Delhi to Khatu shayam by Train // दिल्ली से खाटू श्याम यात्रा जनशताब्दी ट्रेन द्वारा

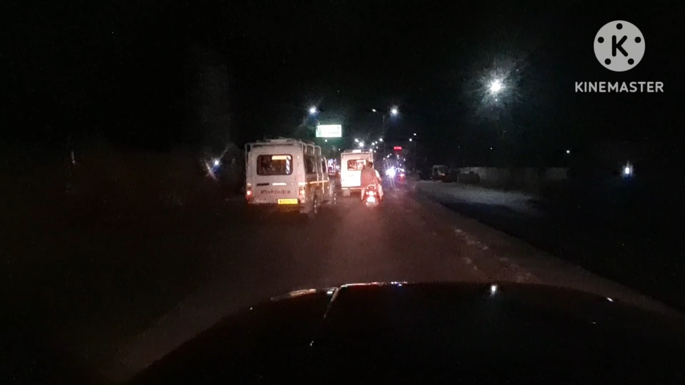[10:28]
जीप में बैठ चुके हैं और आपको दिखा रहे हैं रिंगस जंक्शन से खाटू श्याम तक का यात्रा,
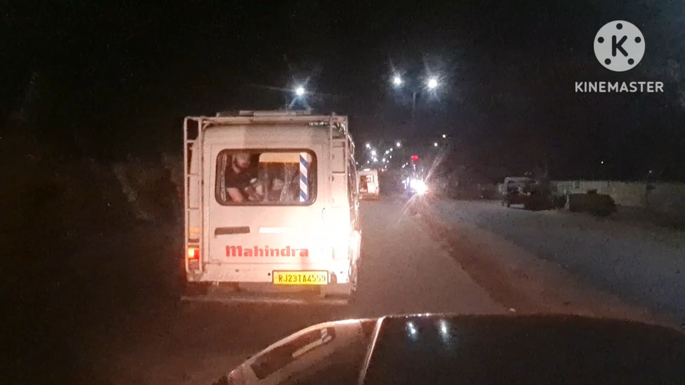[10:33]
तो बने रहिए वीडियो में लास्ट तक,
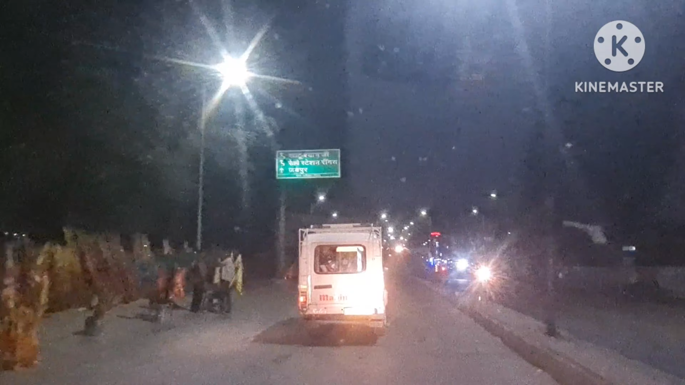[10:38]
आपको कराते हैं रिंगस से खाटू श्याम तक की यात्रा जो कि जीप से होती है।